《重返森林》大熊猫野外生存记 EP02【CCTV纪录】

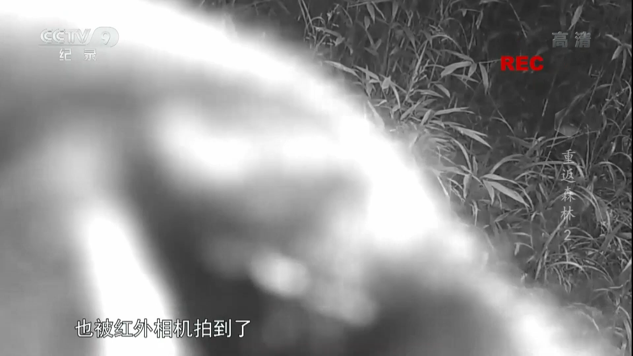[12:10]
原来是它在破坏和外相机